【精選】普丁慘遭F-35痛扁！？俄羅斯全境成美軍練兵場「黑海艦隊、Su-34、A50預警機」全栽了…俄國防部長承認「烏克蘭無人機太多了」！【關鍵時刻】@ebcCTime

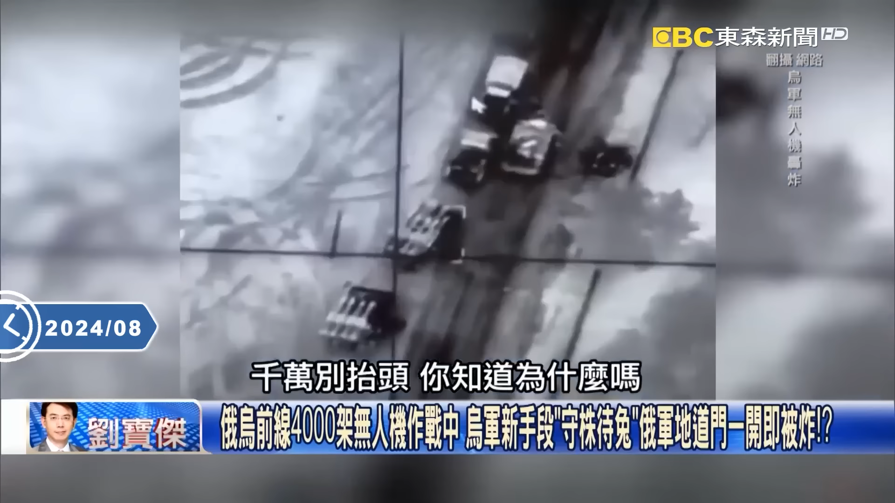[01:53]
都不敢千万别抬头你知道什么吗抬头就有可能看到地狱为什么因为你想想看世界下这种自杀式无人机整
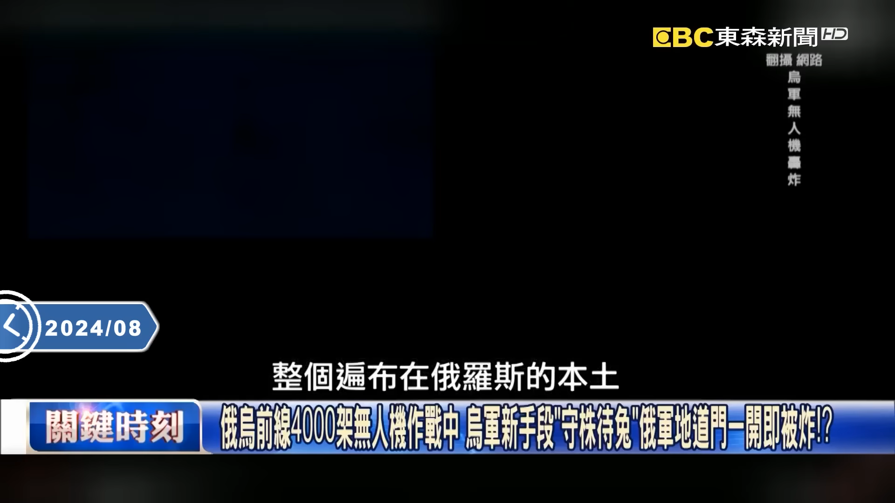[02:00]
个遍布在俄罗斯的本土因为你讲白了他们跟我们讲地形很空旷所以换言之所有的整个部队跟单位跟他们的装甲兵通通都是在这些自杀无人机的所及范围之内比如说我们举一个例子
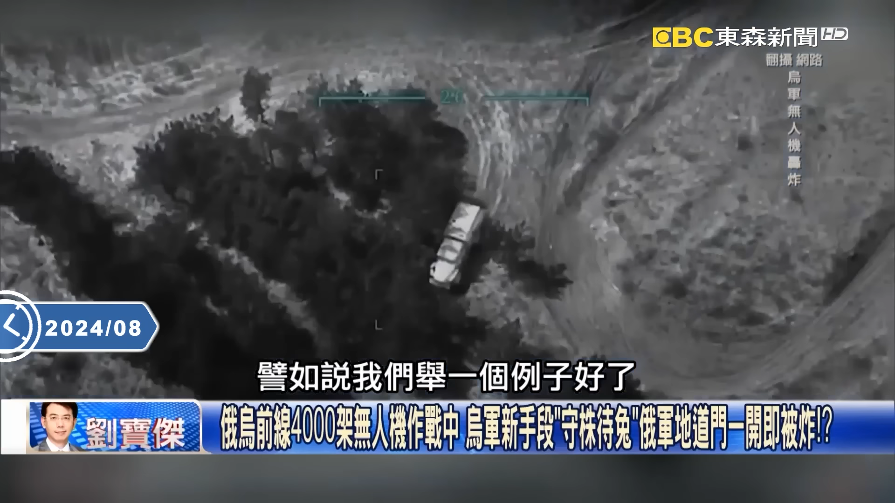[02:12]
好了乌克兰最近公布了他们第59摩托这种步兵旅所
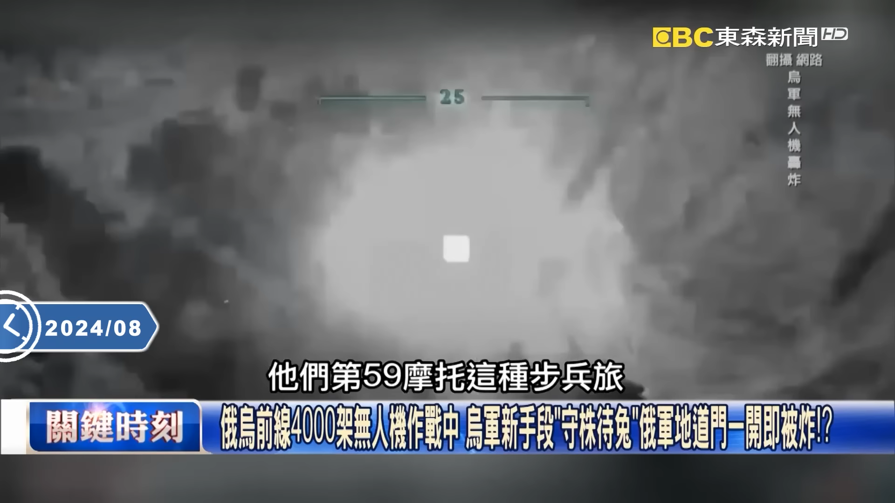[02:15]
拍摄的画面很惨这都不人机对你看喔前面原本他们是一台我们讲装甲旅俄
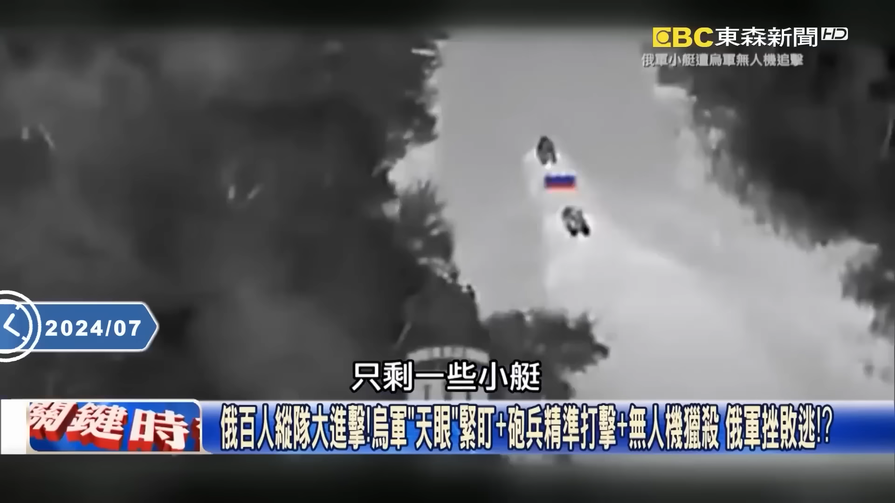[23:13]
结果乌克兰也不放过他一样用在这个是各位仔细看喔这是在夜间的画面等于说他们只是在两台孤零零的好可怜结果无